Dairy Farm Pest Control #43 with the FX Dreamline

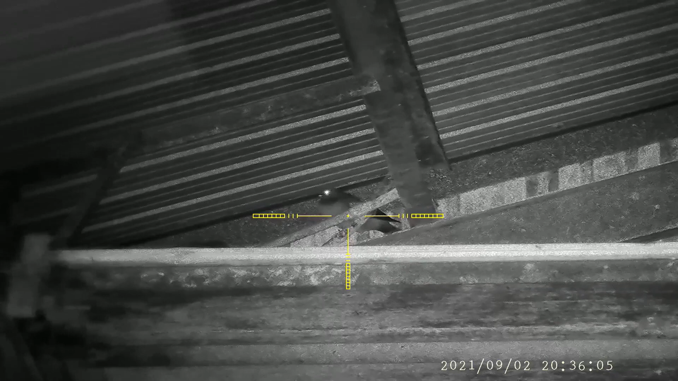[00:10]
shooting the H&N terminators and this guy takes a nice one right there that's a nice shot to him and figuring that'll be a good good one and spot this guy
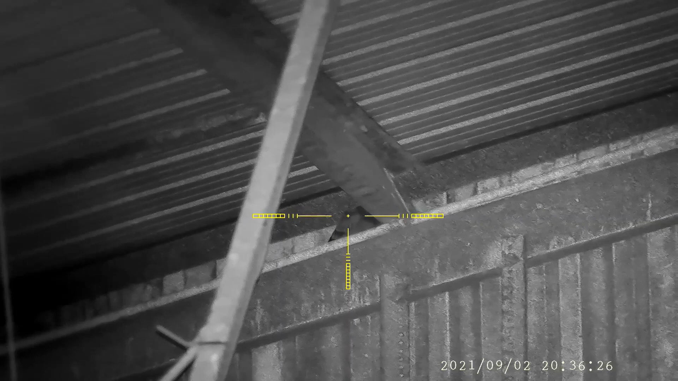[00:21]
underneath there and it's like another great shot and you just can't make this stuff up it's like okay yeah let me let me hit you one more time so I do you see him crumple you're like okay well that was two great shots he's not gonna go very far oh no goes to the very far end and I'm like you gotta be kidding me already so okay take a third shot great shot he finally kind of rolls over
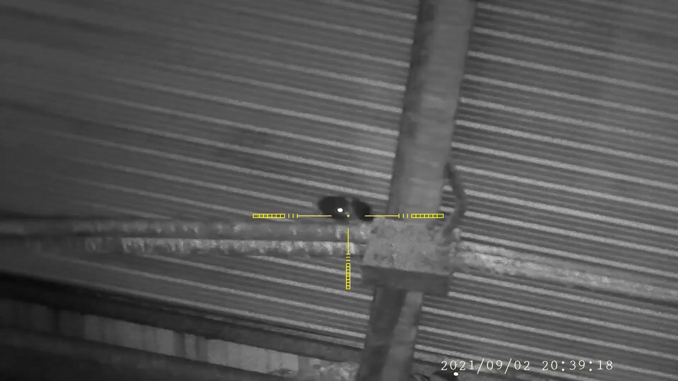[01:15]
than having to only take a couple shots and they fly away so this
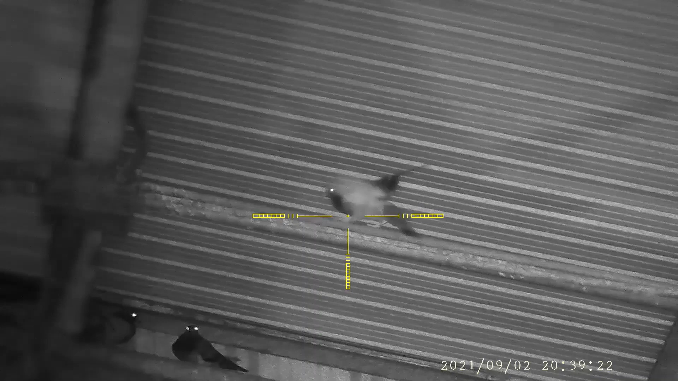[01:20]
is done in the evening when the sun's down so these three guys any mini mo take him out no problem take that guy out he thinks he's going somewhere but he doesn't really and then you see that guy
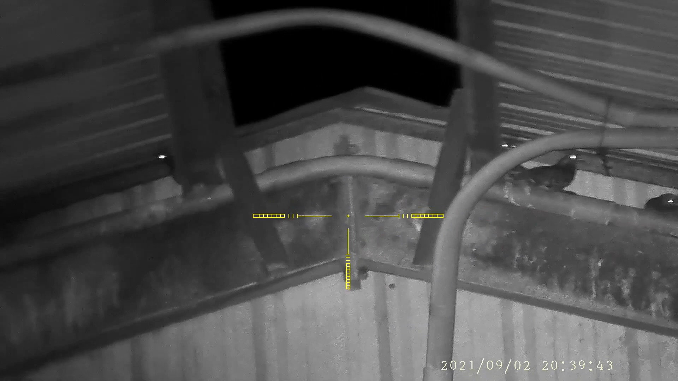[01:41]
falls these three are sitting out nice and all those take him I'm not sure where he landed line up on this guy before he takes off
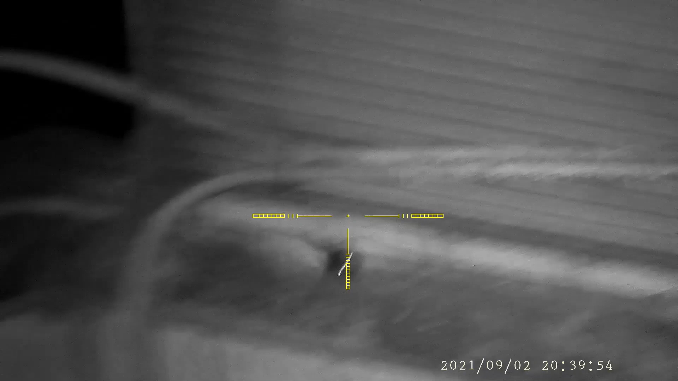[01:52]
he of course went down on top of the barn door and this guy's peeking out of the corner and I'm able to get him as
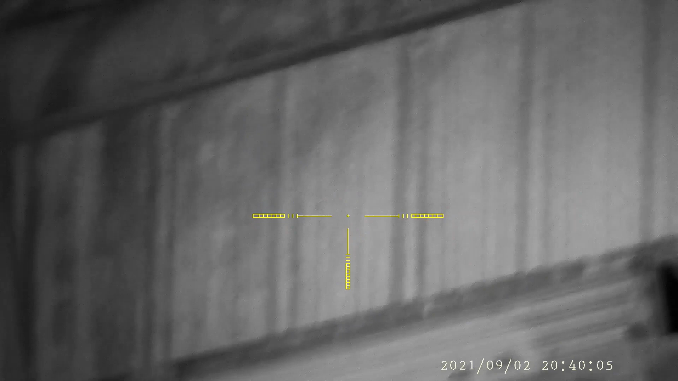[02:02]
well spot these two guys see again
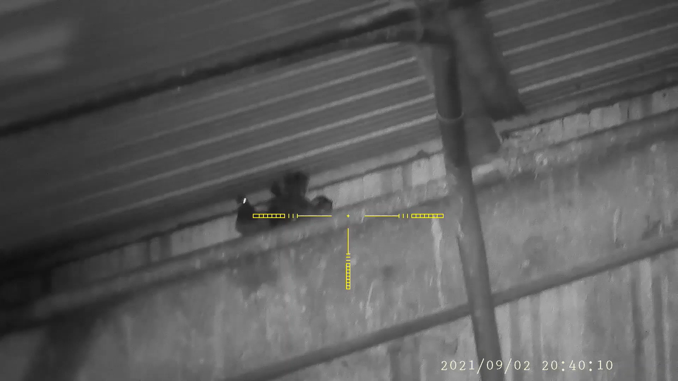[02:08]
you know the 177 is quiet enough that they don't all go flying every
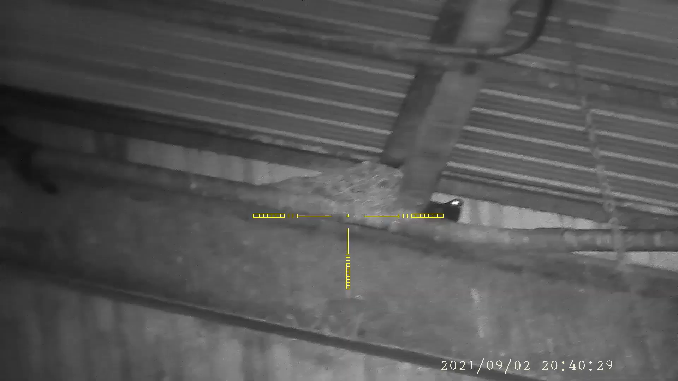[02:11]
time you take a shot looking all like he's safe you are not safe bud you are gonna go down and does the little roll and he did
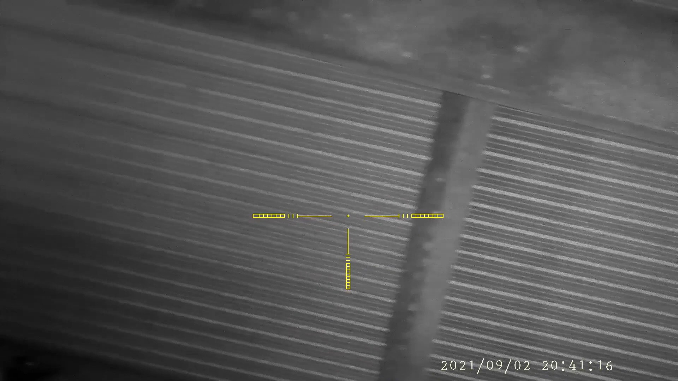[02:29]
not end up falling like I thought he had that's all right though spot this guy up on the wire line up on him there he is and there he drops so
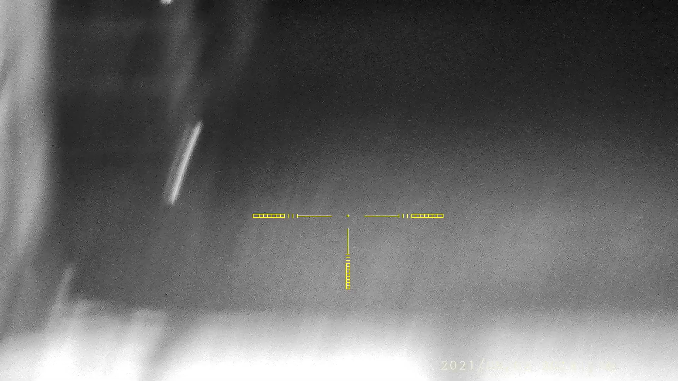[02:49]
sometimes
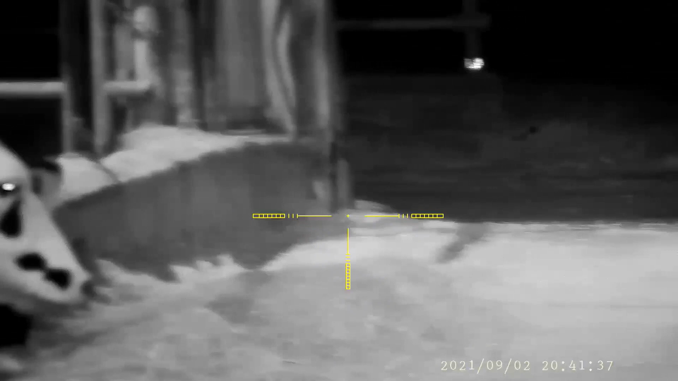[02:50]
not quite sure and just takes a
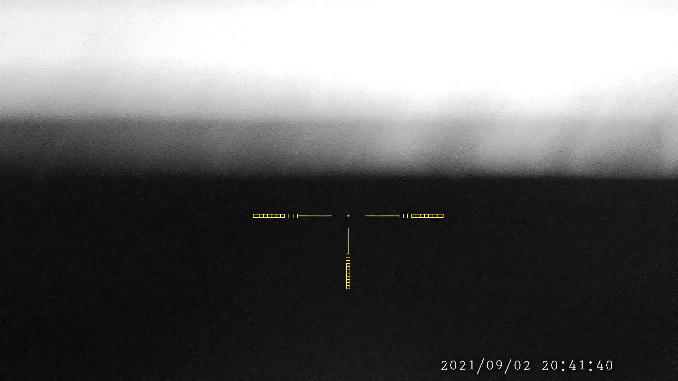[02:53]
little bit longer but you see he landed at the end
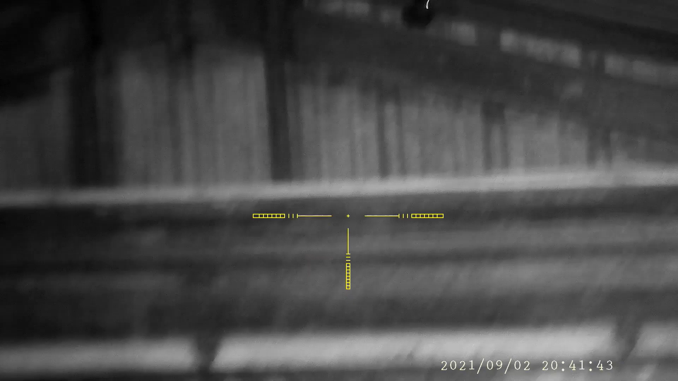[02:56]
of the barn cats came along a little bit later on and helped me clean up just drop that guy again
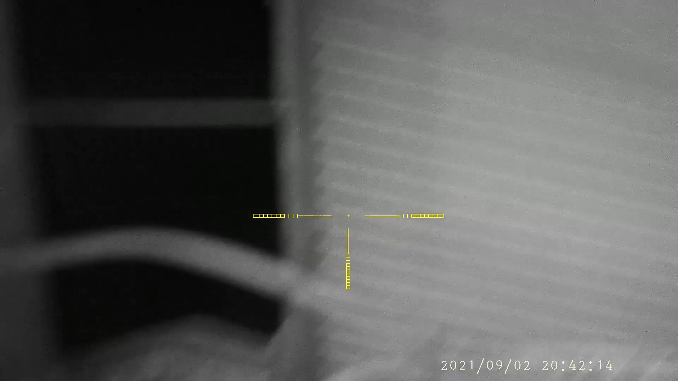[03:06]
hard to believe what a 177 can do but these guys just drop straight
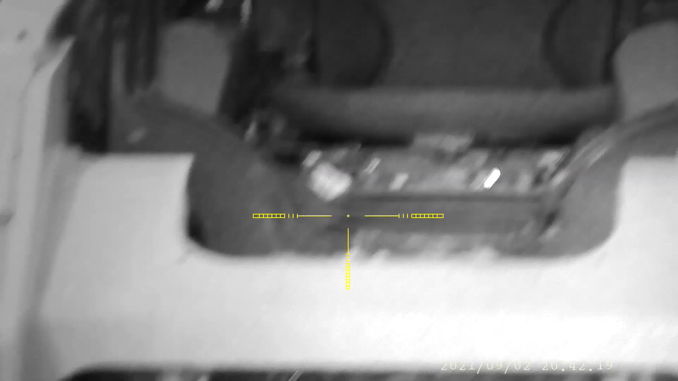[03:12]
down I was trying to get into this kid
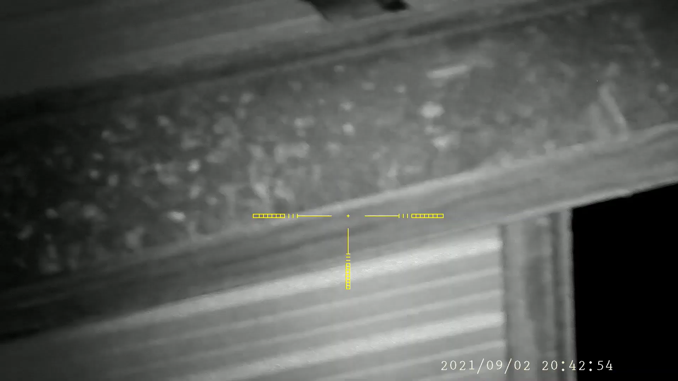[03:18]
he didn't quite make it into the cockpit but oh well
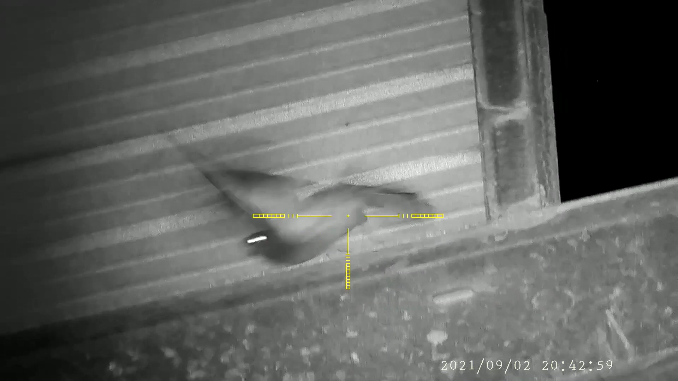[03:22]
shot at him this guy's looking so pretty say thank you takes a tumble this guy he's gonna take a die I mean a jump this is a great guy oh that is amazing I love when they do that of course he's just laying on the outside of the barn so kitty kitty kitty came and got him he landed with the girls
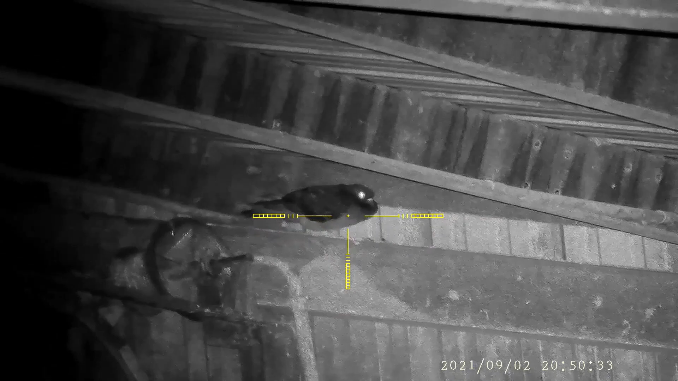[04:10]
line up on this guy take him out and yeah one more just to be sure and again what's he do they walk to that freaking corner ah so aggravating
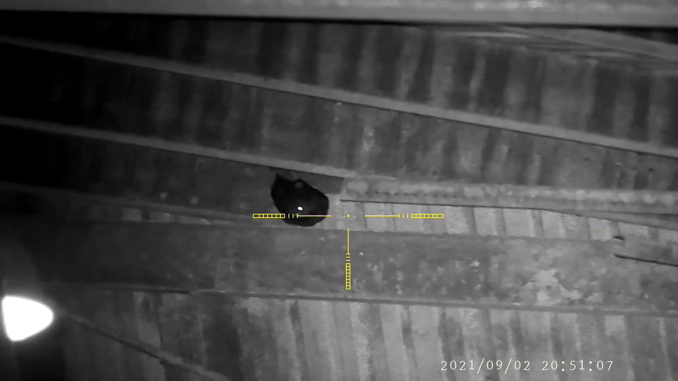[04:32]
thank you for sitting there so nicely for me buddy I appreciate that the farmer does too
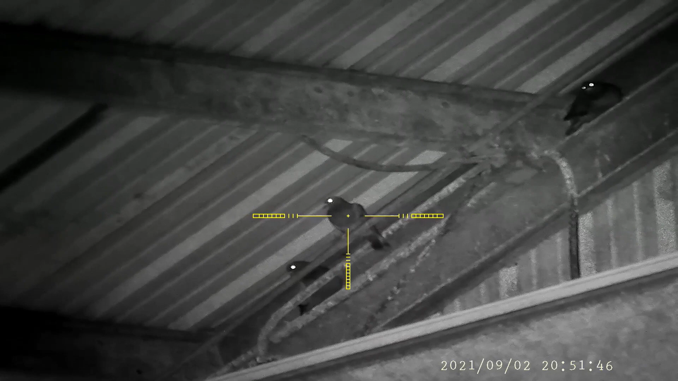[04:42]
spot that guy just he just falls back see and they just sit there some of them fly away some of them sit there it's like okay and he goes down onto the barn door remember do I hit that pipe first or do I get him
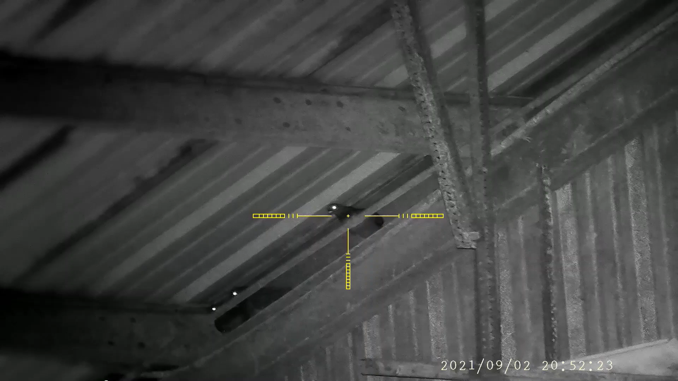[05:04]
oh I got him he shots again like maybe 30 yards 40 yards max it's a nice distance for the for the for the dream line see that guy just dropped I mean it was a terminal shot it's amazing he wanted to see where his brothers went I figured I could let him join him this guy's sitting there he thinks he's okay I'm like
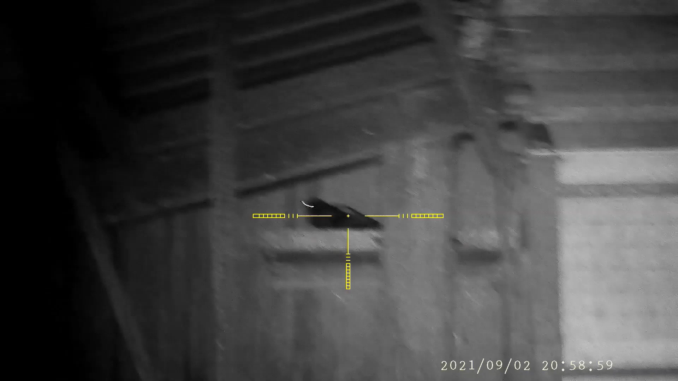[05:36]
you're not okay bud so that was a good shot right I'm thinking I had a good shot I'm like come on
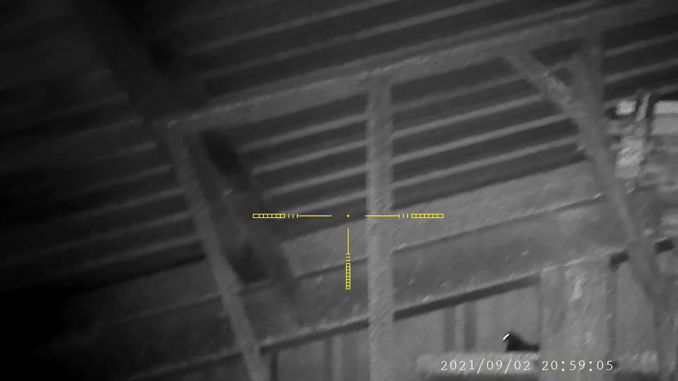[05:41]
and then he rolls over I'm like yeah okay that was a good shot then I take
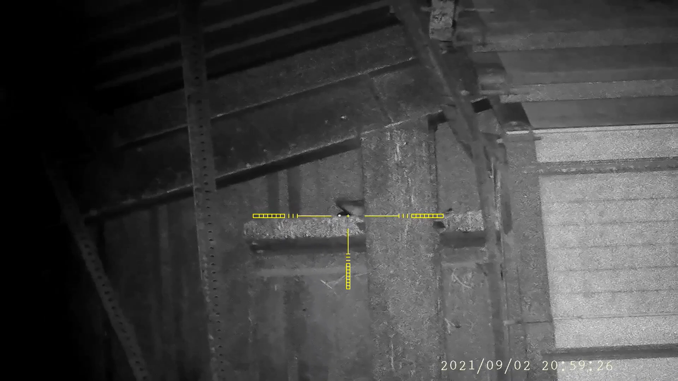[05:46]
this guy out another good shot I'm like okay
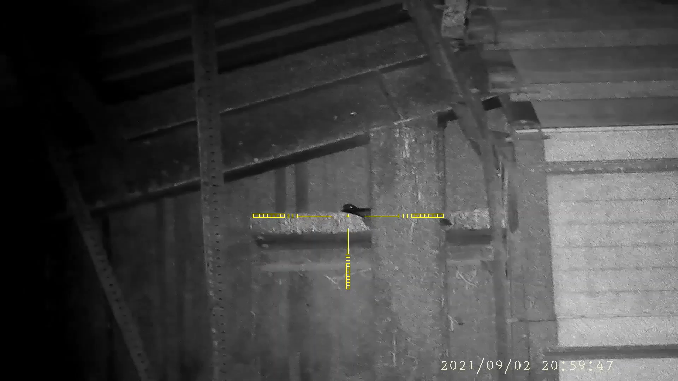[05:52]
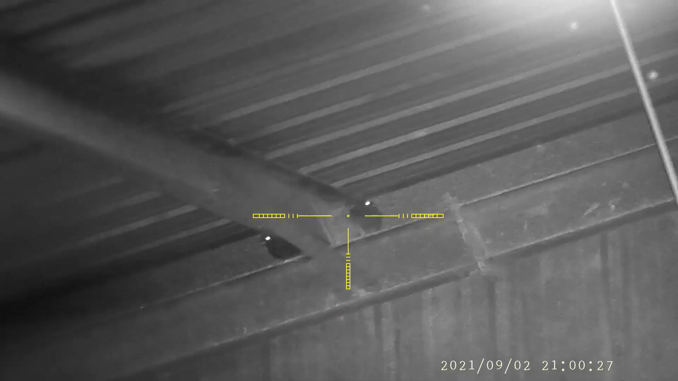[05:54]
keeps looking around though but and the last shot I take him out and just drop him so thanks for watching and please like and subscribe